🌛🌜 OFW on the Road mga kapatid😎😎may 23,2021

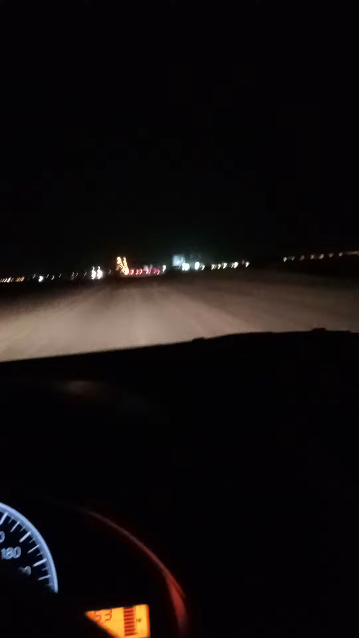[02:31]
Yun, madilim na dito mga kapatid, kasi ano to eh, dito banda sa Abdulaziz, bandang ano to eh, bandang north, parang yung mga ano dito, mga ano, mga staraha, yung parang rest house na tinatawag dito sa atin, rest house
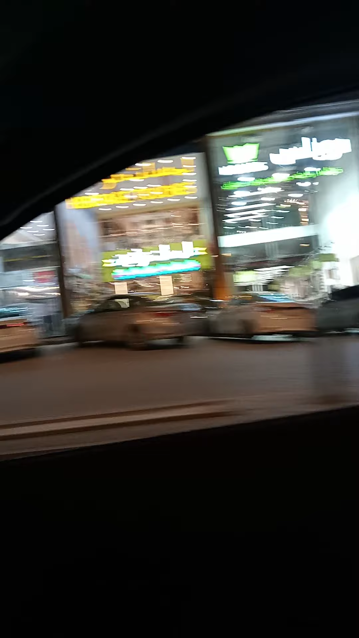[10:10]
Ay, down mo natin mga kapatid, ha? Kasi may ano, may kamera na naman. May kamera. Ibaba muna natin.
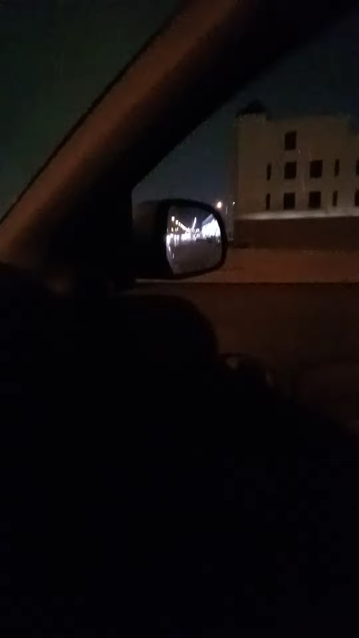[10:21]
Mahirap na. Ayun, exit tayo dito. Exit tayo dito sa King Abdulaziz.
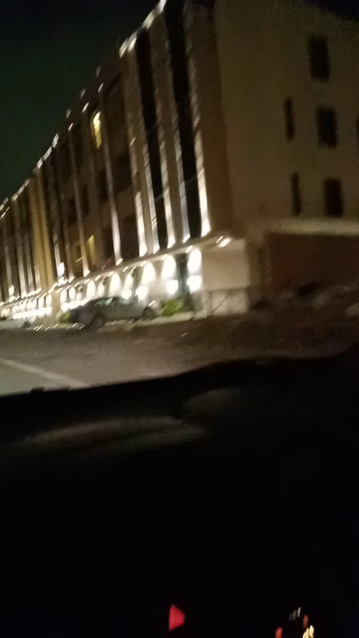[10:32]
Ayun. Okay, naka-exit na tayo. Ayun, o. Hindi yan, yan to yung ano, yung malaki dyan. Yan, papunta yung airport. Mixit tayo sa Abdulaziz kasi dito yung bahay. Ayan.
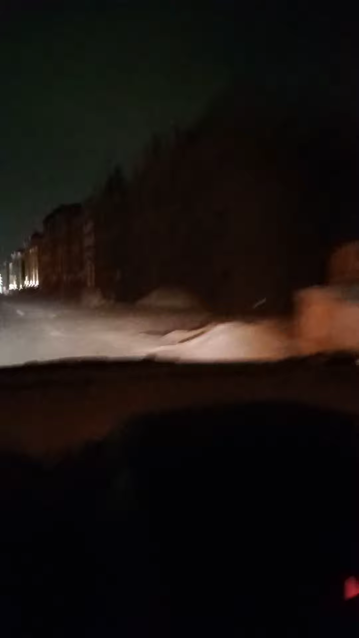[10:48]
Kaya, okay lang kung ano, ang ka-exit tayo.
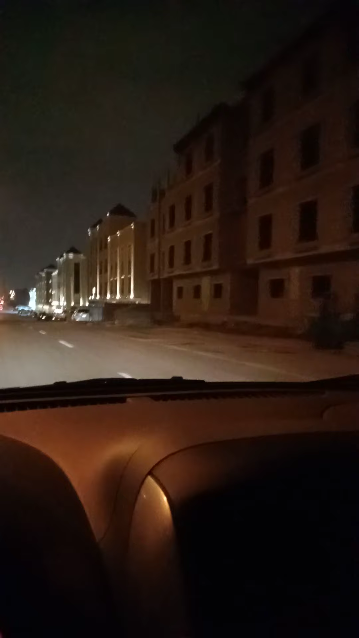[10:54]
Ayan, yung papuntang airport. Ayan dyan, yung dyan sa gitna. Dito tayo sa service road. Ayan mga kapatid, o, yan, natitinda yan ang ano, mga carpet. Ayan, ang dami dyan. Carpetan yan dyan, o. Yung lalaki mga carpet dito. Ayan, titinda yan ang mga carpet dyan. Yung malalaking carpet na ano, yung kasi dito sa Saudi,
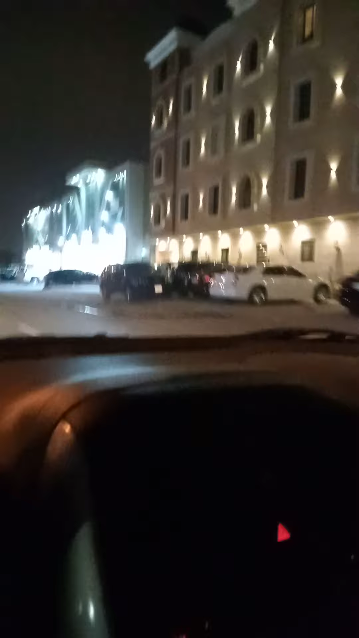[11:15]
lahat ng mga bahay dito, lalo na pag ano, yung mga kwartong malalaki, yung mga ano, talagang naka-carpet.
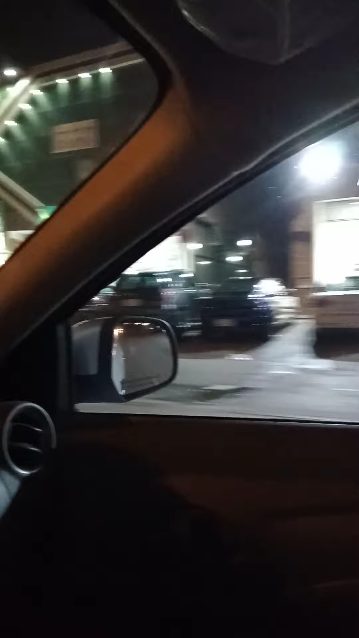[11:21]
Ito yung mga kundo, mga kapatid, ayan o.
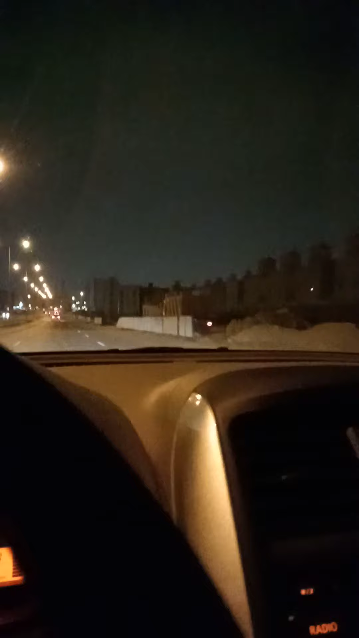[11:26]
Pagdating ko dito sa ano, sa Riyadh, wala pa to. Ayan, bagong tapos lang to. 6 years na ako dito. 6 years na ako dito, pero ayan o, ayan pa. Ayan pa. Ito, may bagong gawa na naman, oh. Ayun, oh. Ayun, ayan. Bagong gawa lang. Ayan. Dito. Dito naman, yung ganda ng ano dito. Ayan, oh. Ayan, oh. Mga paupahan dito.
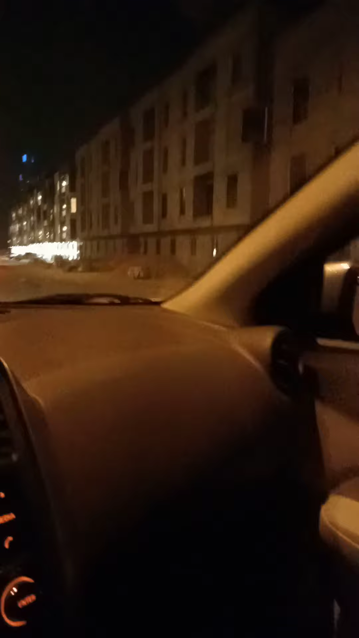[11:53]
Ayan, oh. Mga kondo. Ayan, oh. Parang kondo type, oh. Ayan. Ayan, mga kondo type. Ayan dyan, mga kapatid. Ayan, kondo type. Dyan, mga paupahan.
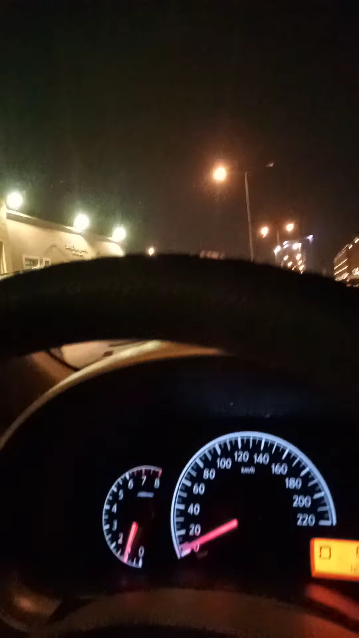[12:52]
O, may mga ilaw na. Ayan, may nakatira na rin, no? Ayan, o. Ang ganda, o.
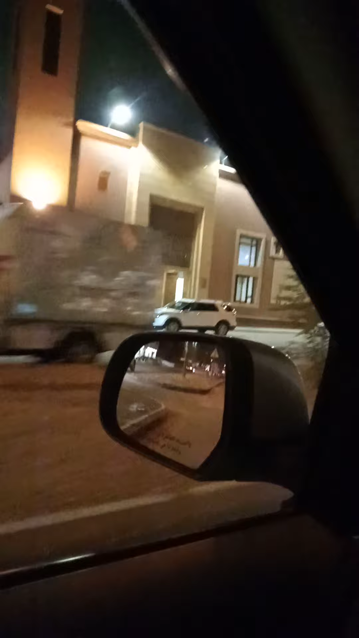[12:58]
Hindi, tinan nyo mga kapatid, ang ganda. Ayan, o. Bago lang to, eh.
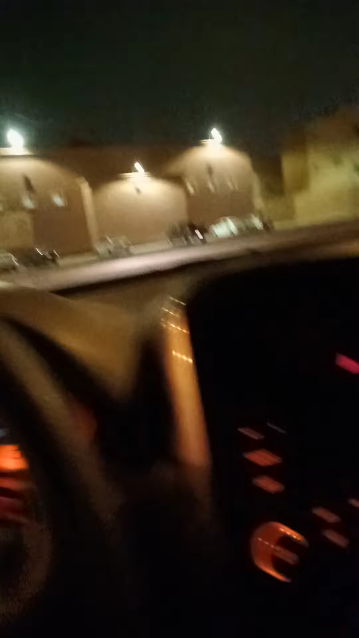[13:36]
Ayan, oh. Ayan, auto-focus natin. Ayan, oh. Diba?
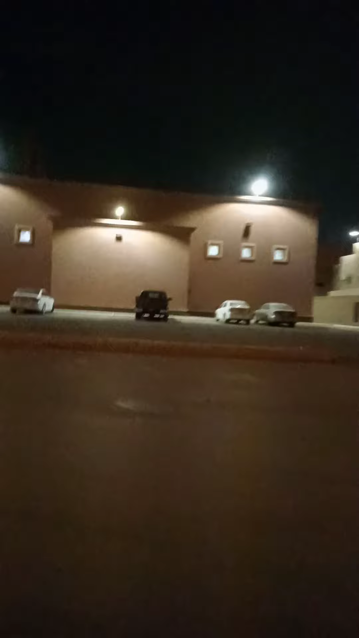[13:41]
Dyan, ito naman mga kapatid. Ito ano.
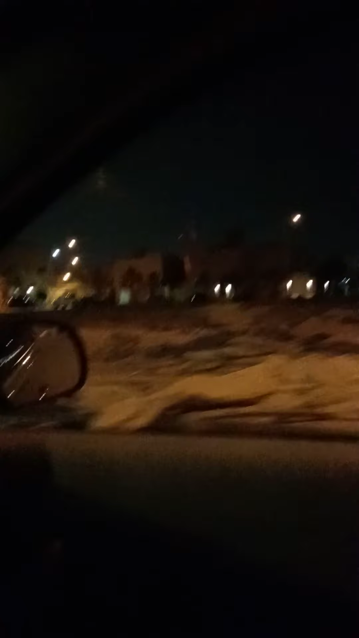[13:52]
Ito yung masjid. Ayan, dyan ako nagdadasal. Dyan ako nagsasala. Dyan. Ayan, malapit lang sa bahay. Ayan yung bahay ko doon. Dyan. Dyan ako nagsasala ng ano. Pag nagdasal.
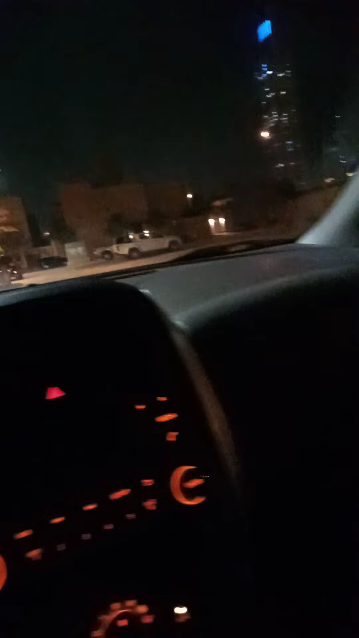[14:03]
Ayan, dyan ako nagsala. Magdasal ako dyan. Dyan. Ngayon, malapit na naman ng sala. Ayan, dyan. Okay, paliko na tayo.
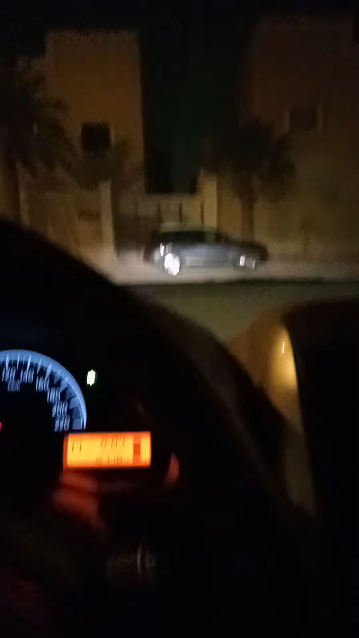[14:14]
Paliko na tayo. Ah, parang ano, mahirap ah. Paliko tayo. Ikot tayo, ikot. Kasi, counter flow tayo.